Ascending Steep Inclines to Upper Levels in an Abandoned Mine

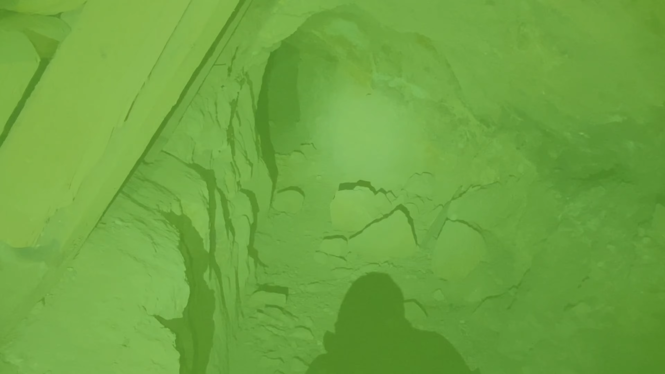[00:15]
so this abandoned mine tunnel I'm just inside the entrance about 100 feet and